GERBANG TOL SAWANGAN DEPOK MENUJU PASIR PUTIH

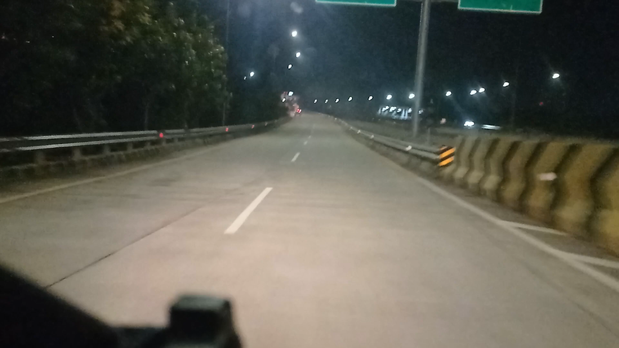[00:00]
Oke guys, selamat malam Assalamualaikum warahmatullahi wabarakatuh Kembali lagi di channelnya Sefdiana Vlog Oke guys, ini malam-malam Ini saya akan nunjukin Jalan Dari pintu gerbang Yang kesawangan ya Kesawangan 4
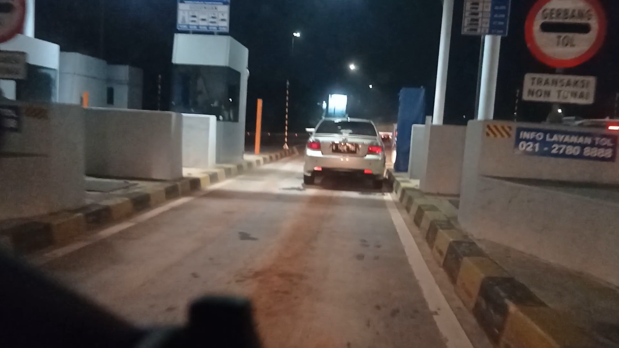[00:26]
Biasanya itu malam juga Masih rame guys
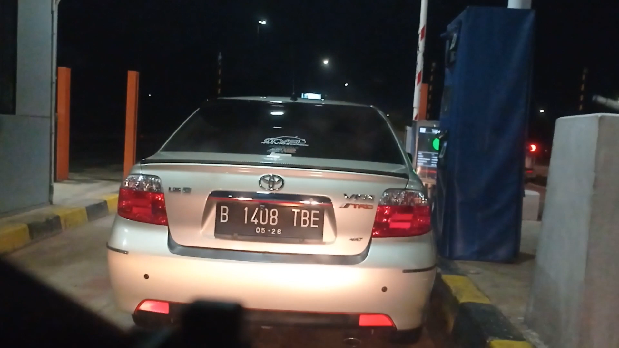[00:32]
Kita cek aja nih
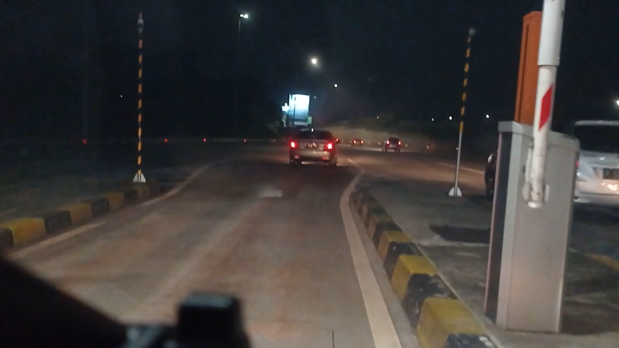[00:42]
Oke Nah ini adalah gerbang tolnya Kesawangan ya Kota Depok Disini juga Ada lampu merah Ada tukang parkirnya guys Ada tukang parkirnya biasanya Oke, baru merah Baru merah Baru merah Lancar Alhamdulillah Lancar
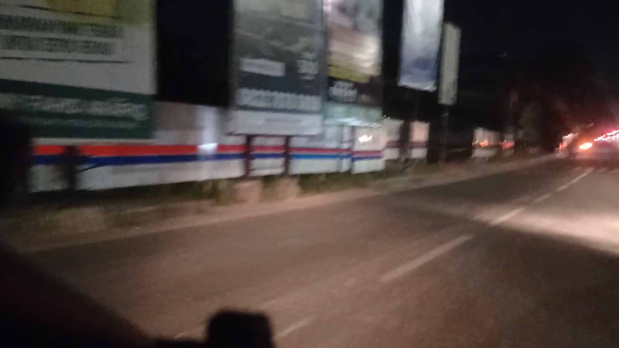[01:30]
Lampu merah Lampu merah Ada tukang parkirnya Aneh Nah ini guys Kalau siang hari Pagi sampai sore Itu macet disini guys Selalu ini Tapi jalannya agak gelap ya Jadi tetap hati-hati ya Untuk jalan Kesini
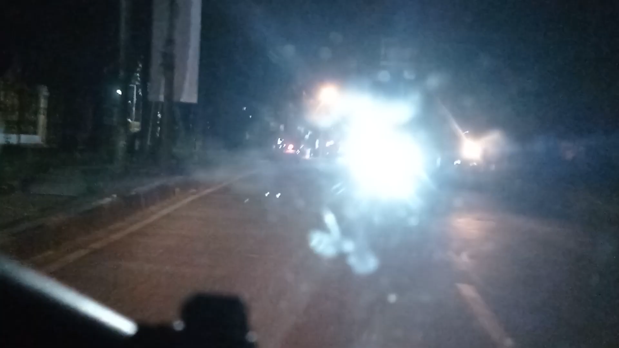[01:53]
Oke BDN Nah ini adalah jalan Raya Sawangan ya Sawangan Masih agak gelap-gelap ya Disini Masih agak gelap-gelap
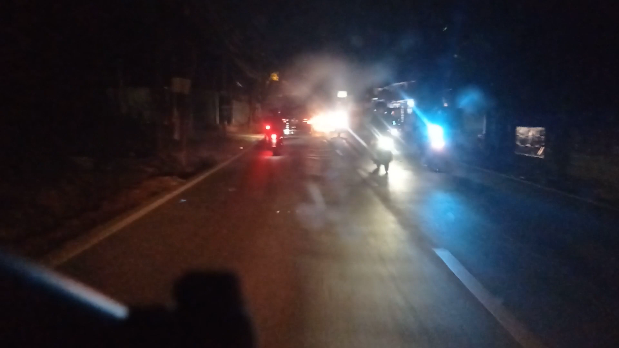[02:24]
Ini kalau Pagi sampai sore Parah banget ini Mau masuk ke tol Itu kalau jam Segini paling cuma 15 menit Nyampe
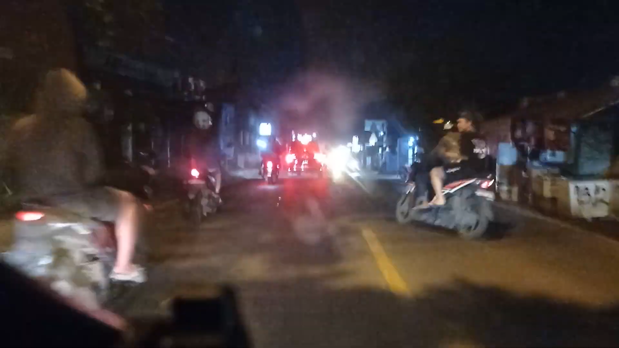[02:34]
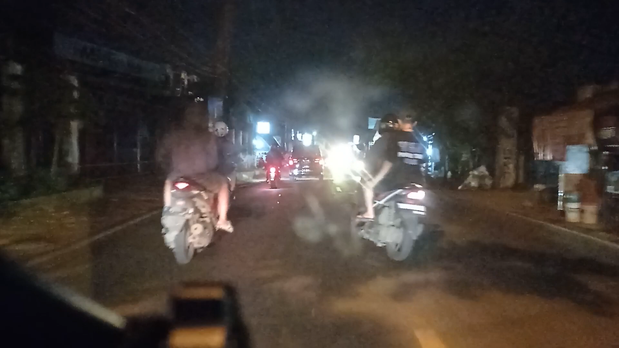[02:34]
Tapi kalau pagi Jangan harap lah Disini mah Jalur macet Tuh Aman
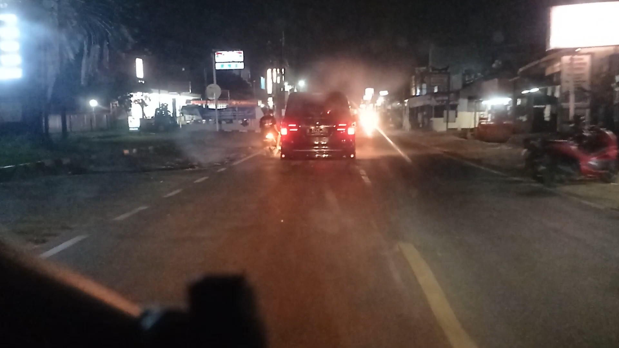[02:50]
Ya ada sedikit Kemacetan lah Wajar Gak separah Pagi hari Jadi suasananya Kalau disini itu Masih Belum Apa ya Jadi kalau malamnya itu Masih 1-2 Yang 24 jamnya
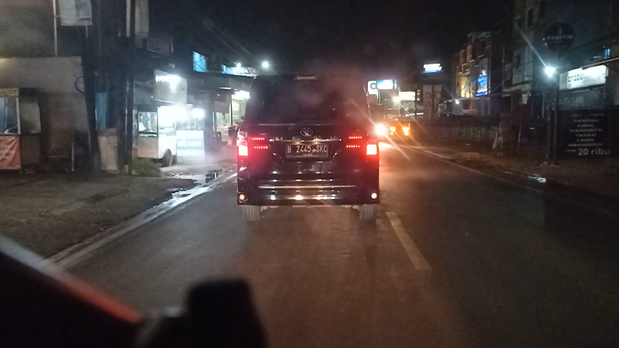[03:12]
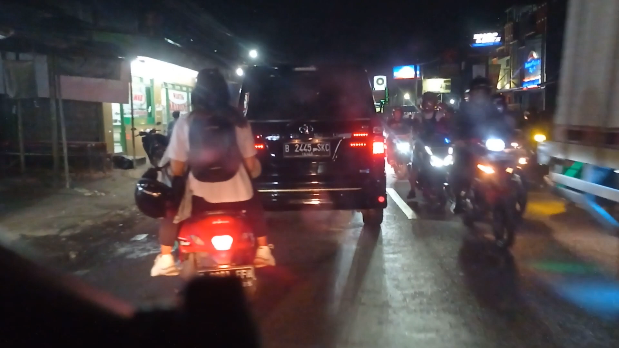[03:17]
Ini agak terangan dikit nih Sebelah sini Tapi gelap banget Sebelah sana guys
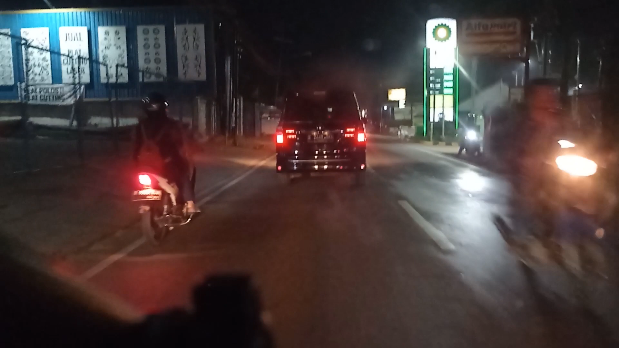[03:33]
Jalan Dan Raya Sawangan Kita barusan habis Ipen Di daerah Senayan
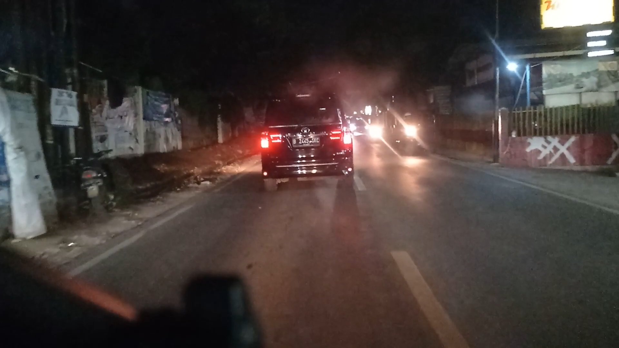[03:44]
Daerah Senayan Di Patra Jasa Wah Ramai banget lah Pokoknya tadi Ramai sekali Nah ini Ada Jalur Si Payung Si Tayam Sebelah kiri Cinere Parung Ke sebelah kanan
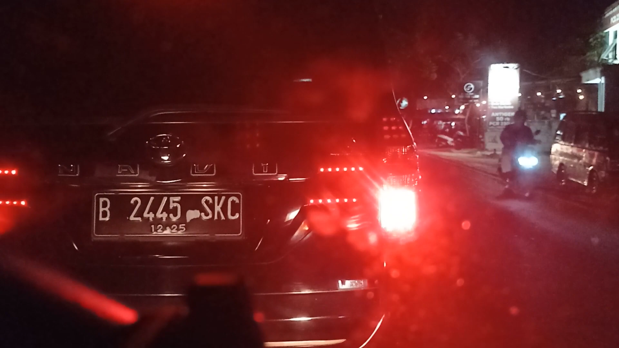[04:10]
Jadi saya informasikan Kalau jalan ini Kalau pagi hari Sampai Sore itu Jangan kaget Gitu ya Kalau jalan Jalannya Gak bisa Cepat
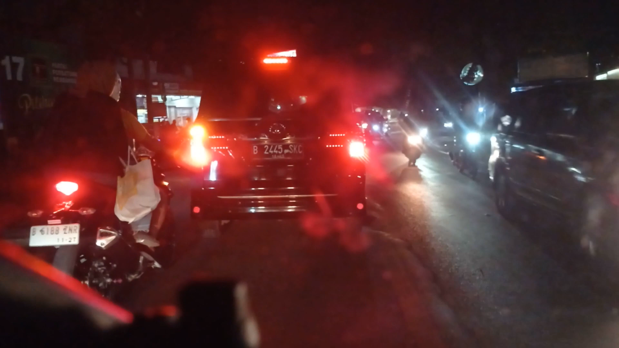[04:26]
Ini memang Masih mending Guys Kosong Ini dari sepanjang Itu dari tol tadi Kesini Terus sampai Jalur sana Itu ke Parung Ampun lah Pokoknya
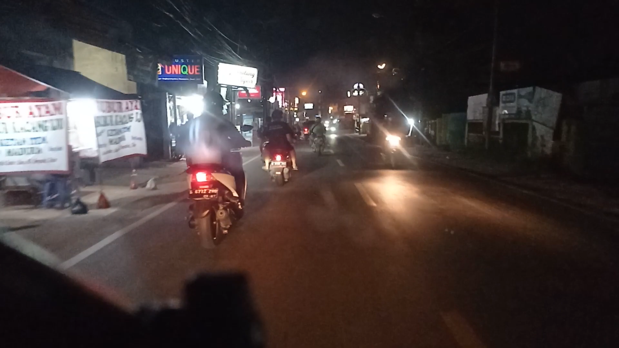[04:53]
Kalau gak sabaran Aduh Nanti kita akan Belok Ke Jalan Muhtar Kalau lurus Terus Itu Arahnya Ke Parung Banyak juga Bertokohan Disini Guys
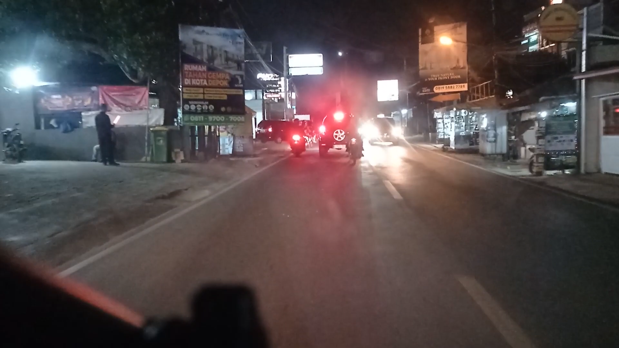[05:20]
Kalau Indomaret Itu udah Pastilah Ada ya Indomaret Alfa Itu Biasanya Selalu ada Di sini Ada Arahpon Ada Burger King Kita akan Perbelok Ke kiri Yang ke kanan Itu Ke Gimana Kuba Mas Kuba Mas Masjid Kuba Mas Oh ke Masjid Kuba Mas
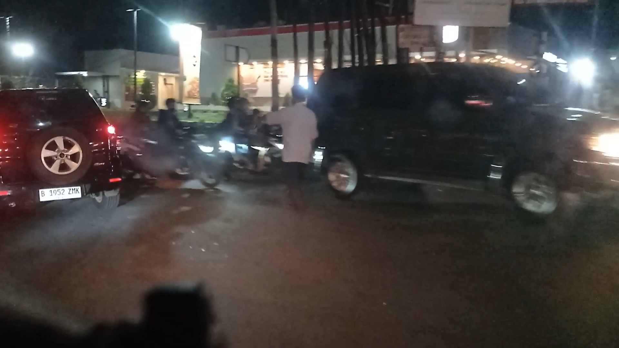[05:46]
Nah ini Kita udah Masuk ke Jalan Muhtar Raya Jalan Muhtar Raya
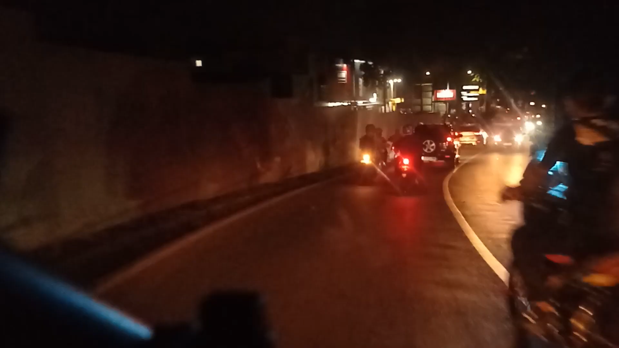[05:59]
Sepanjang Jalan ini Itu Macet Banget Pokoknya Jalan Kayak Semut Ada Restor Dan KB Juga Ini
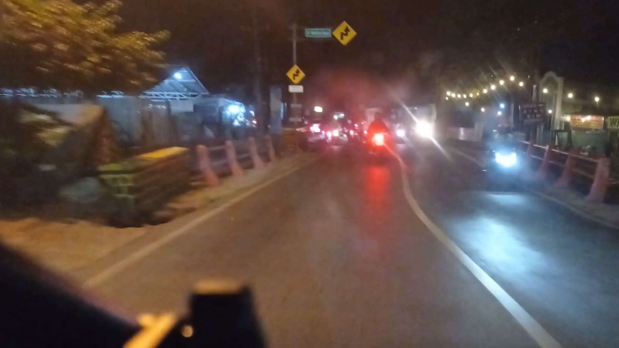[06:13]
Adalah Jalan Muhtar Raya Kondisinya Masih Kurang Penerangan Lampu Penerangannya Masih Kurang Disini Masih Banyak Yang Gelap Gelap Jadi Kalau Malam Itu Pakai Motor Diharap Berhati Hati Kita Tidak Tau